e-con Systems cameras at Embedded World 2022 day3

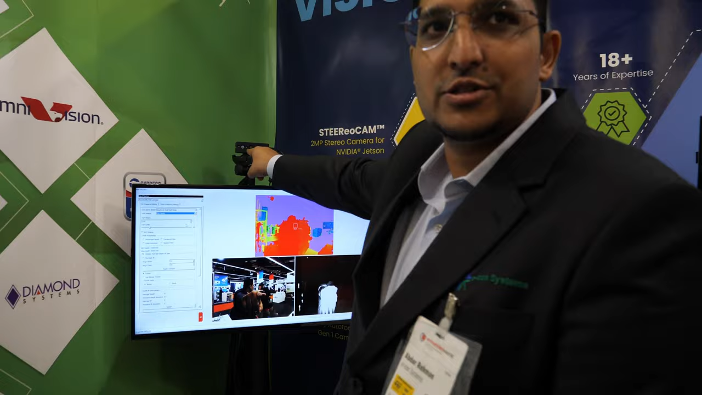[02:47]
and these are the light sources
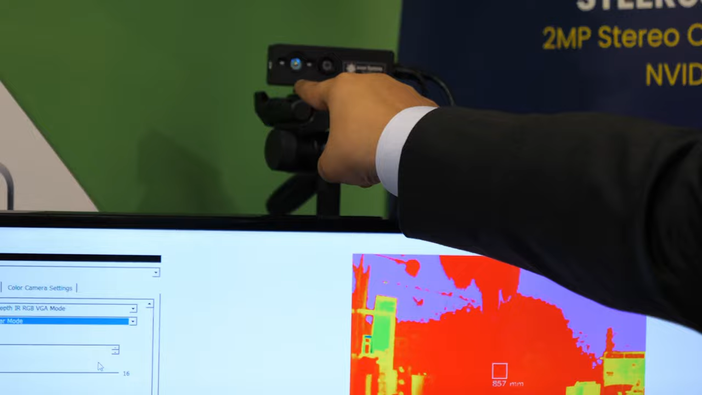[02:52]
which send the pulses for calculation of the depth and you can see here
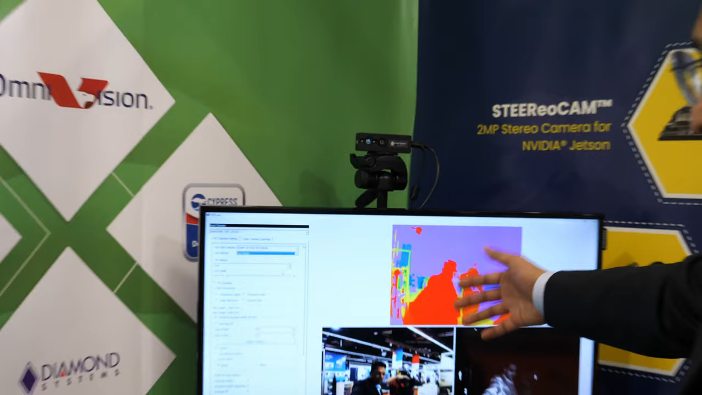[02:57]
this is the display this is our interface that we've developed this camera works
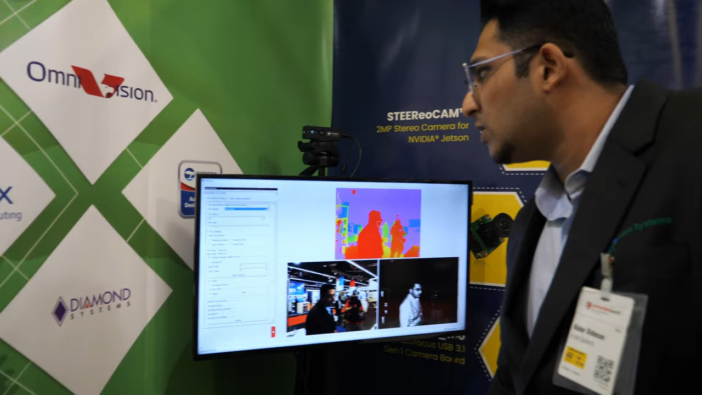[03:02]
in two different modes one is the near mode which is from 0.2 meters to
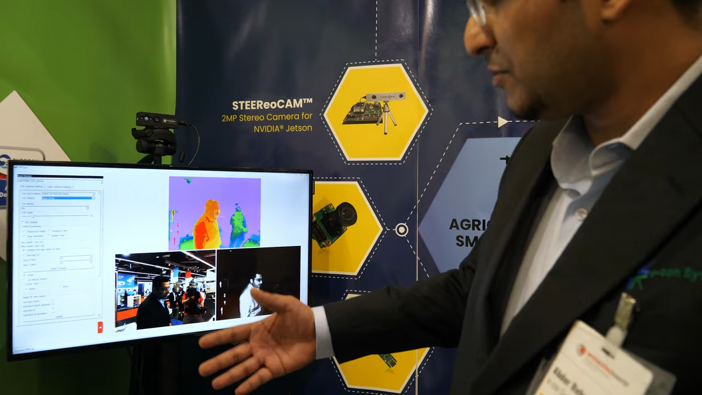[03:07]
1.2 meters and you can see here